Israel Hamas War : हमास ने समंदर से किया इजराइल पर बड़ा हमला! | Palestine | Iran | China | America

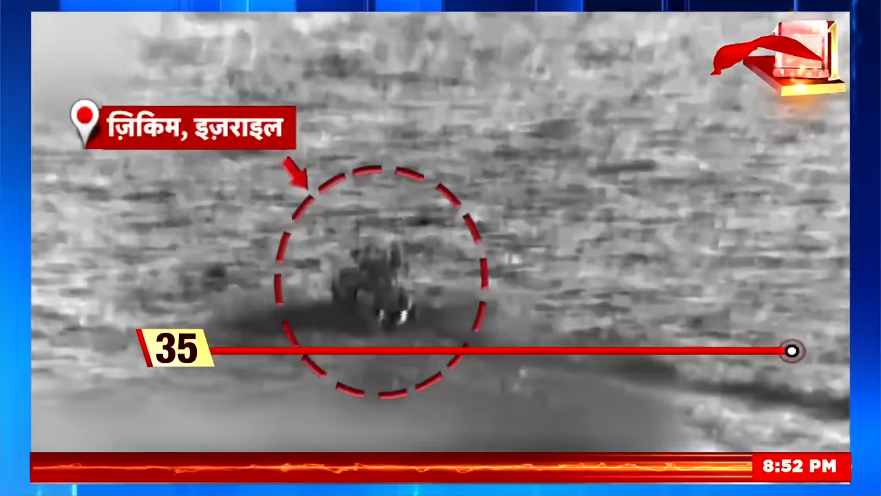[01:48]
لیکن جیسے ہی اسرائیل کی نو سینہ نے انہیں دیکھا ان پر ترنت فارنگ شروع کر دی سامنے آئے ویڈیو میں اسرائیل کی نو سینہ حماس کے لڑاکوں کی گھسپیٹ
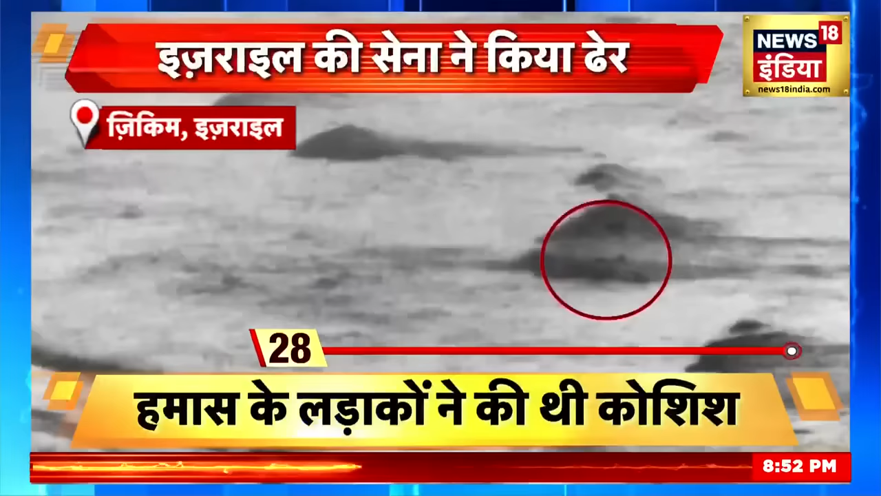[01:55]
کی کوشش کو ناکام کرتی دکھی اسرائیل نے دعویٰ کیا کہ اس حملے میں